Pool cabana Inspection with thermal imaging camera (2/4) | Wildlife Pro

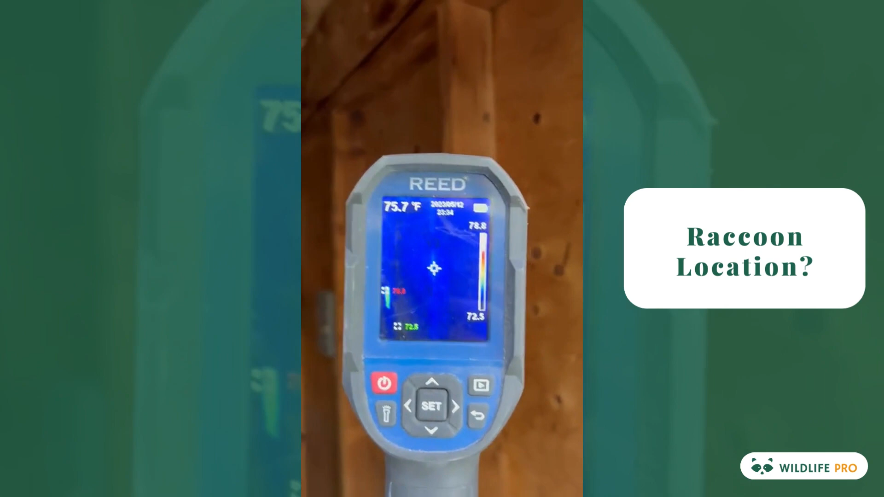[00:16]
On screen: spot 75.7°F
look for a hot spot to try and find out where these babies are.
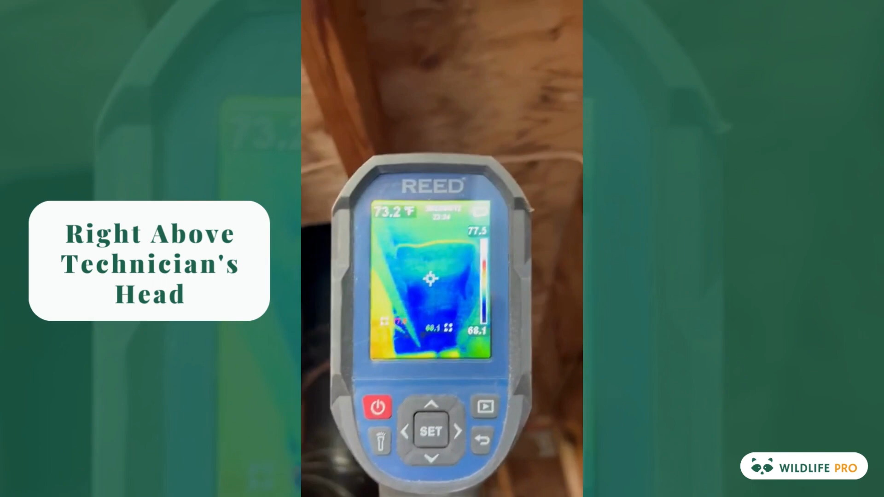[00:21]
On screen: spot 73.2°F
And look right above my head. Can it get any hotter than that?
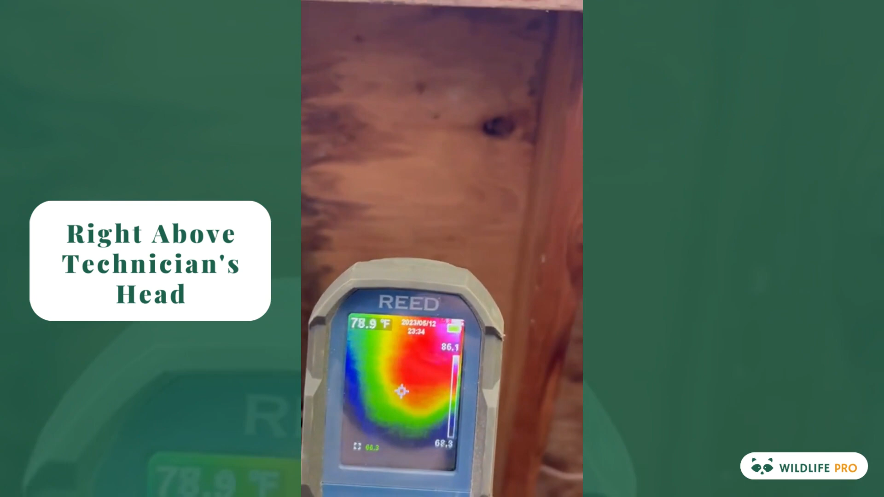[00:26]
On screen: spot 78.9°F
So raccoon is sitting right there.
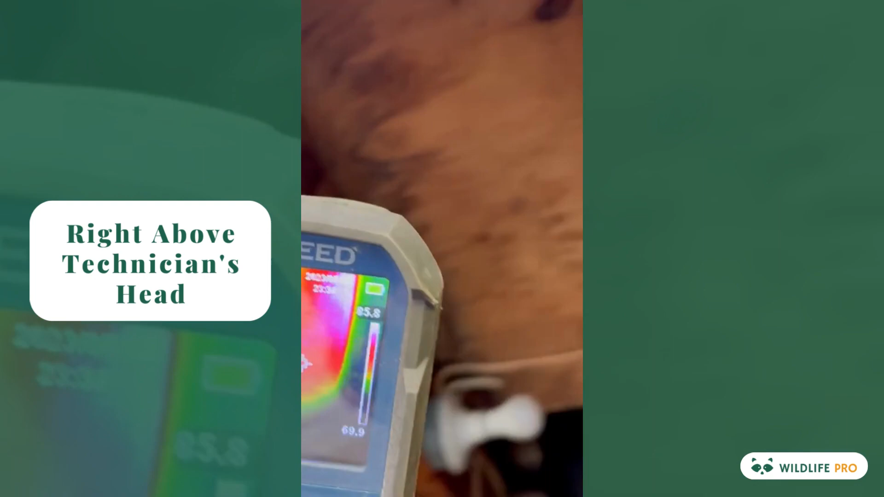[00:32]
No other areas are that hot, other than this exhaust, obviously.